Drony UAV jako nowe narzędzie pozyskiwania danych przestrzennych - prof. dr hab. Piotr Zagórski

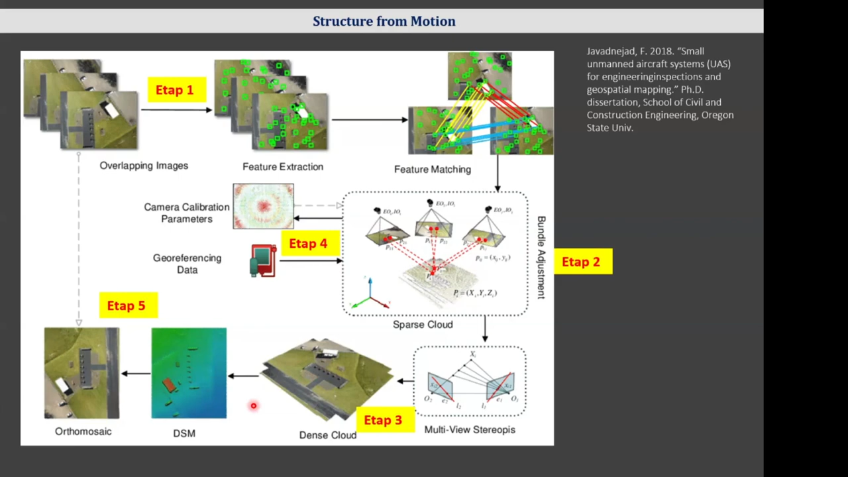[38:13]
czy wynikowym są chmura punktów wyeksportowana na przykład w postaci lasa, jak również model terenu, jak i ortofotomapy.
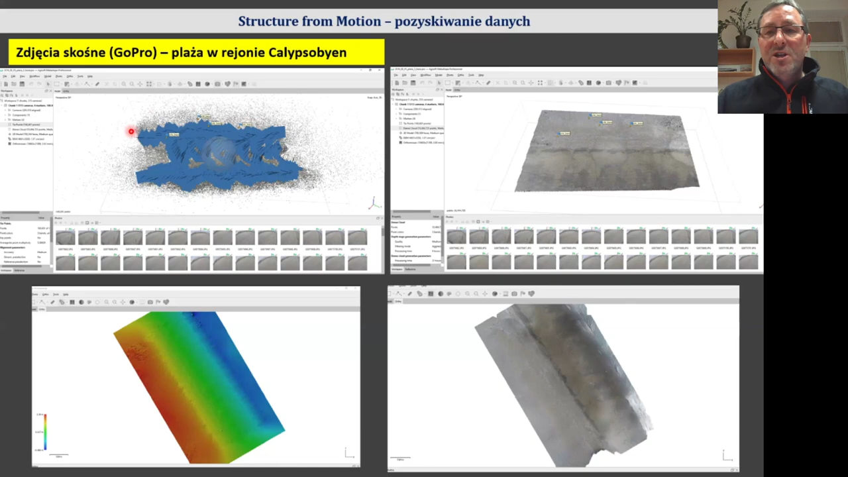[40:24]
Jak widać, tych punktów jest takich błędnych, jest sporo. Niemniej jednak narzędzie Agisow daje możliwość w bardzo prosty sposób ułatwy czyszczenia tych chmur punktów i dopasowywania. Skośne zdjęcia też wykorzystując w nieco dłuższą tyczkę wykonywaliśmy w rejonie takiego jeziora Oden.
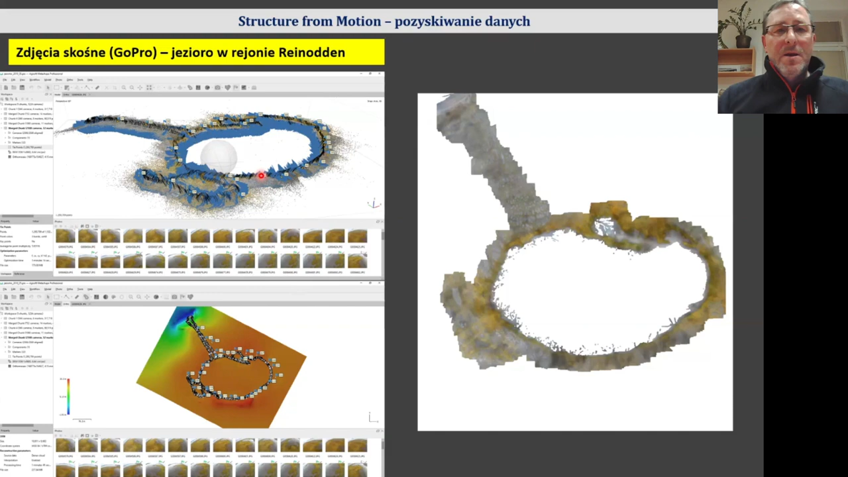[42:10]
jaki poziom dokładności chcieliśmy uzyskać, kształtował się od kilku godzin do nawet do kilku dni. Ja pamiętam, że ten model liczyłem ponad 27 godzin. Inny przykład wykorzystania zdjęć skośnych wykonanych aparatem Nikon.
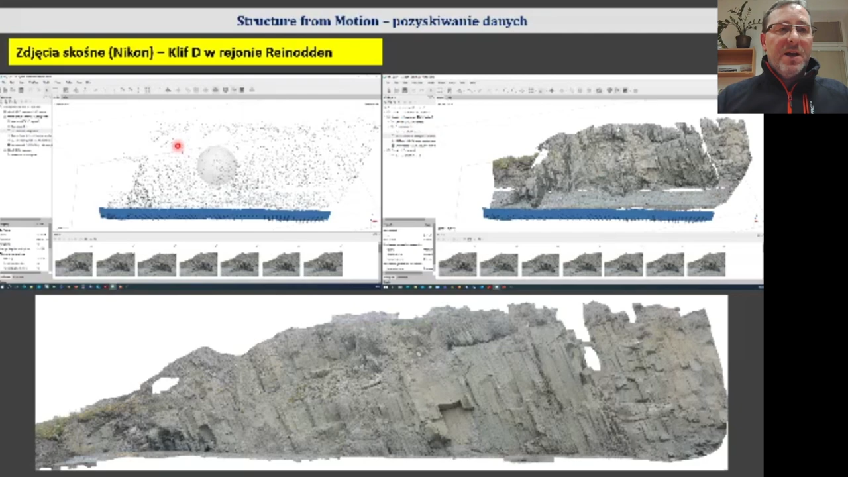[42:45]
Tutaj jest obraz łączenia, czyli ten align photo, potem już wykonana chmura punktów i na podstawie tego już wykonana ortofotomapa.
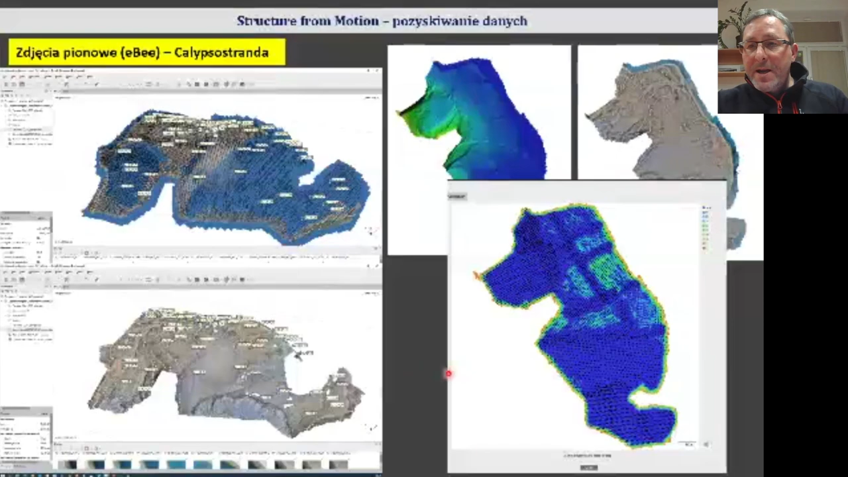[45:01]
W Agisow daje również możliwość określenia, jakie jest wykorzystanie zdjęć i pokrycie terenu. Jak widać tutaj w większości jest na niebiesko, czyli te same punkty, które zostały zlokalizowane, były widoczne na co najmniej dziewięciu zdjęciach. Tu oczywiście jest krajny, mamy, gdzie mamy małą ilość zdjęć,
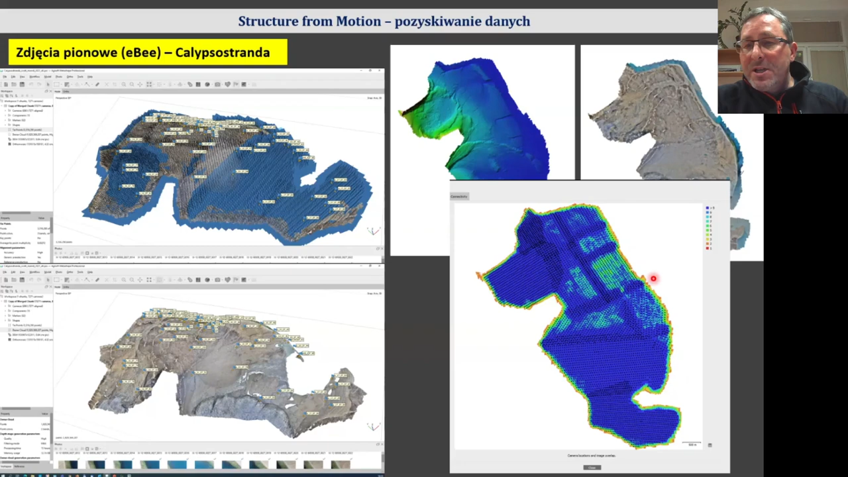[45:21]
natomiast jak widać tu się koncentruje na pięciu, sześciu zdjęciach. Jest bardzo regularny przelot dzięki właśnie IBI.
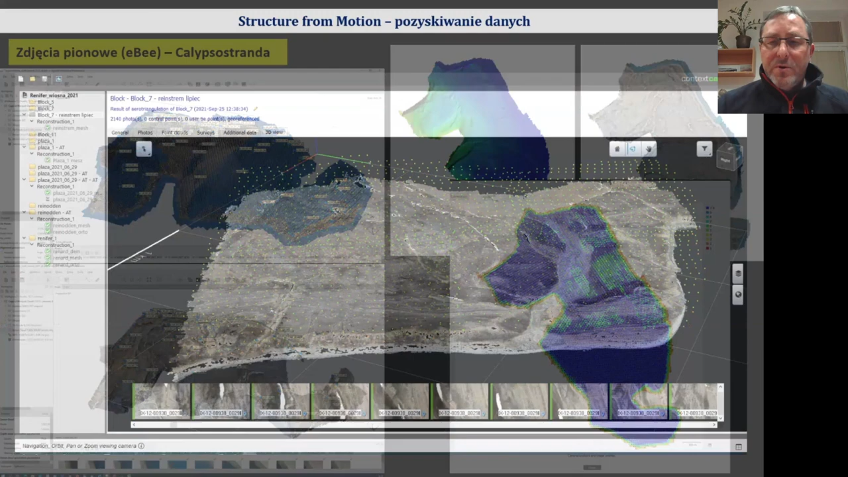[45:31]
To jest opracowanie zrobione w Agisoft Mega Shaper,
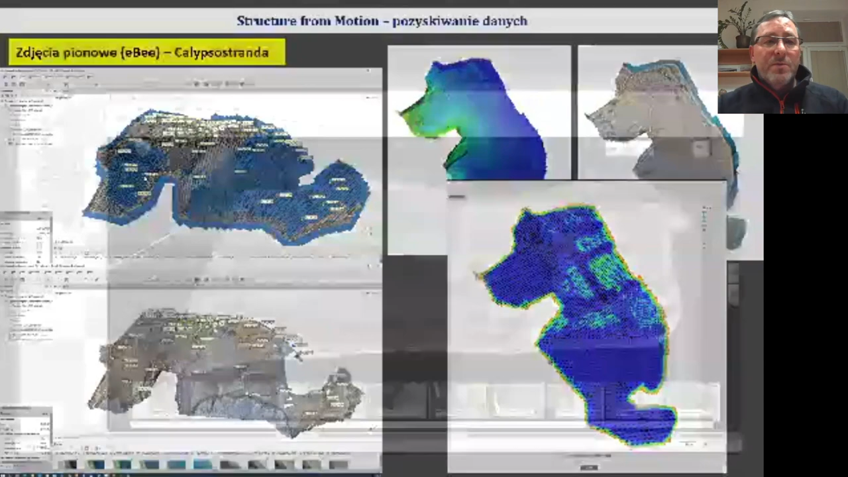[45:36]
natomiast tutaj jest przykład opracowania w drugim kontekst capcherze. Troszeczkę inna filozofia, niemniej jednak tutaj mamy też przykład właśnie z IBI.
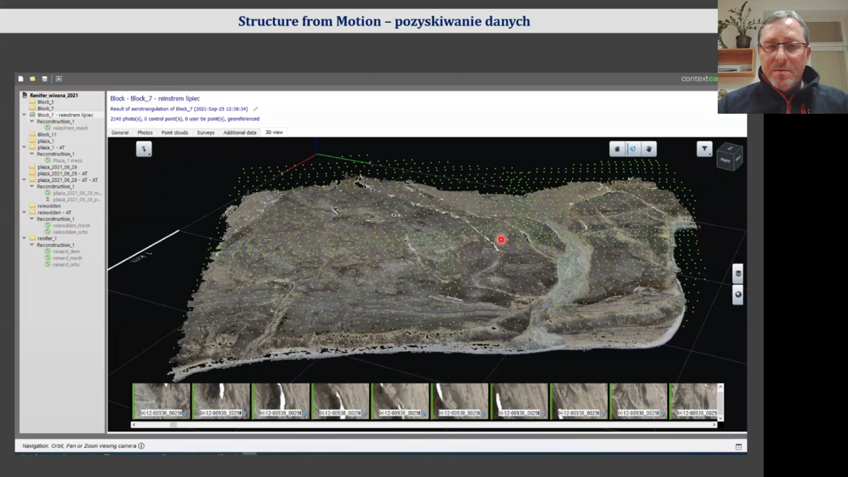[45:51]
Te kropeczki zielone to jest siatka, sieć fotografii wykonanych właśnie za pomocą IBI. No i efekt również, wizualizacja 3D, kalipsu strandy.
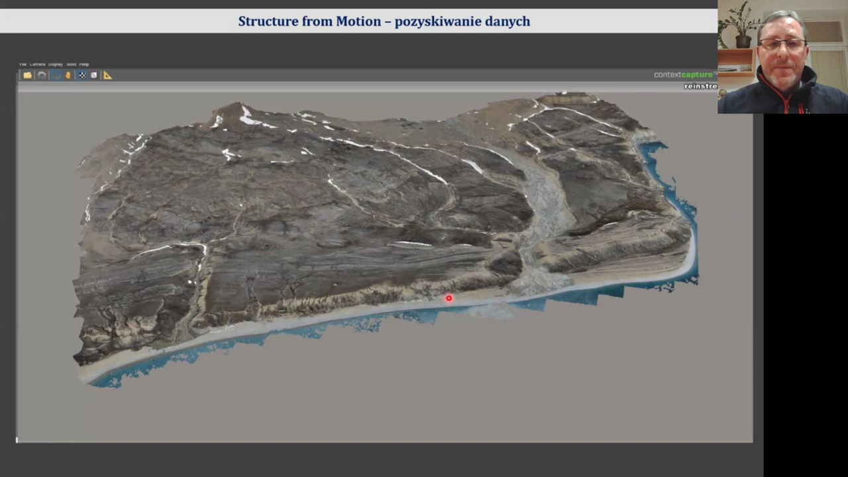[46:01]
Tu jest troszeczkę inne opracowanie też właśnie w kontekst capcher, też plaży,
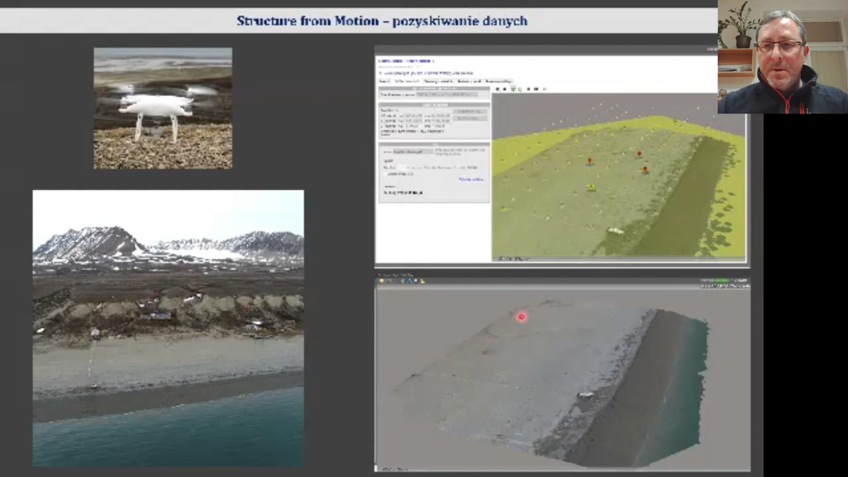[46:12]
przeloty, punkty do kalibracji, jak również obraz 3D, chmury punktów.